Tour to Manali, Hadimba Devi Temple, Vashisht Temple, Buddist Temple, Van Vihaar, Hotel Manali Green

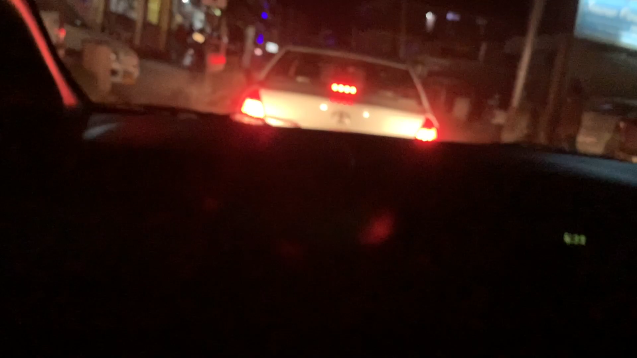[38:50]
चर्चा है मतलब होटल की जरा जाम लगे थी इथे रोड का काम चल रहा है